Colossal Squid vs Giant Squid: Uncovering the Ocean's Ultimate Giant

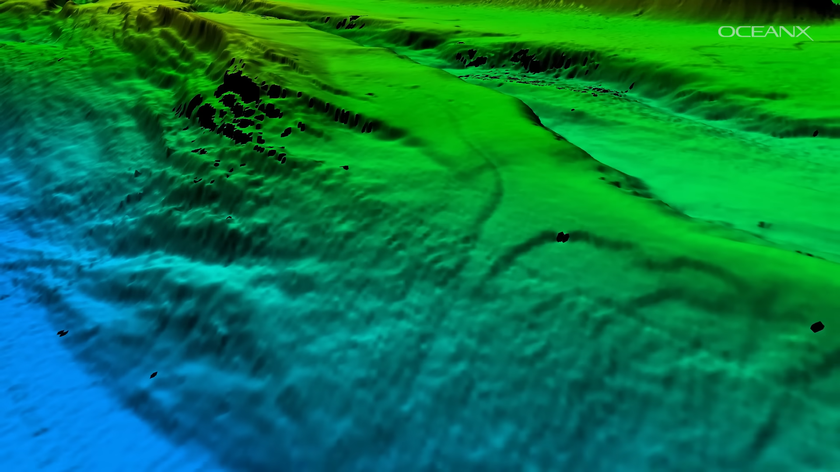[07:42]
That's the layout of the seafloor.
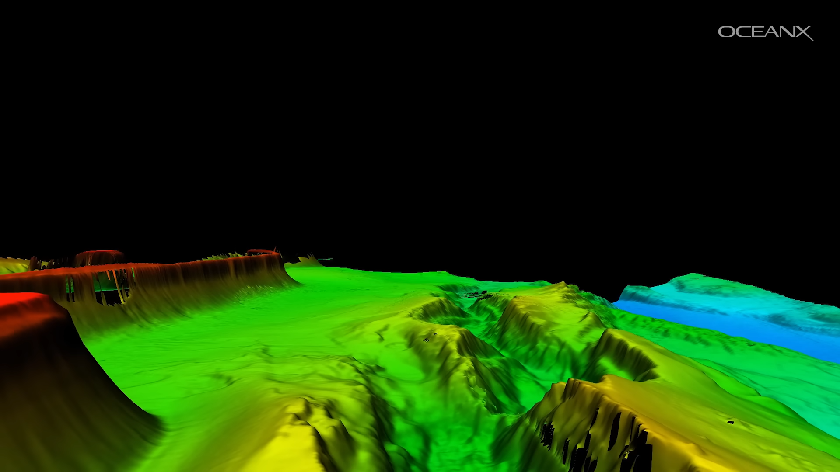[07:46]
So that's how we can start to figure out where these big deep water canyons are. Mapping the seafloor is crucial to all of this.